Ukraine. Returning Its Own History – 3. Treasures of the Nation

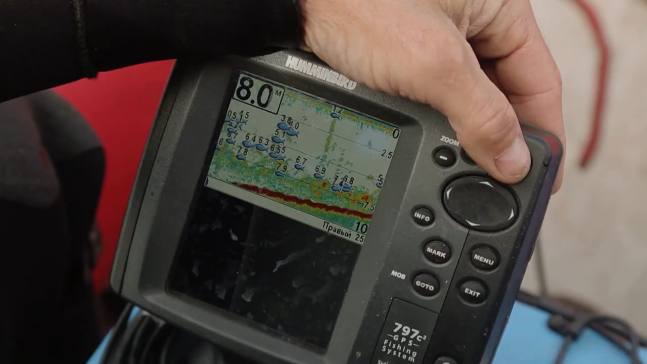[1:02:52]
objects have right angles it is not a natural form as we know it could be a building
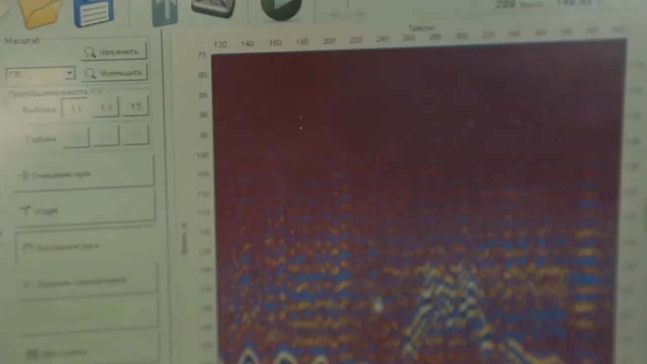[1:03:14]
here's this object half a meter high it is not homogeneous
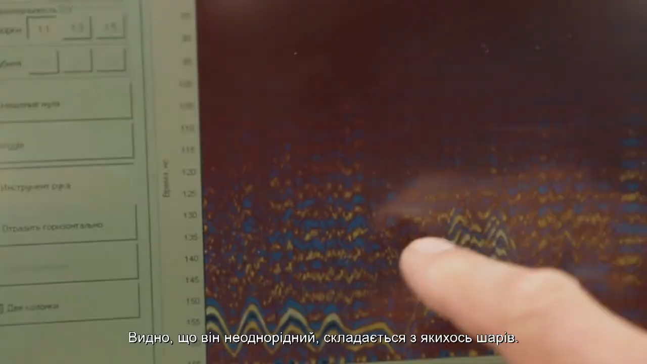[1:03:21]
it consists of layers
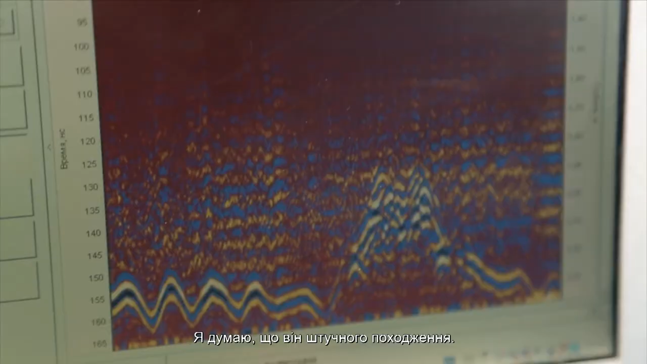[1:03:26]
i think it is artificial i think this is what we need we have to look under water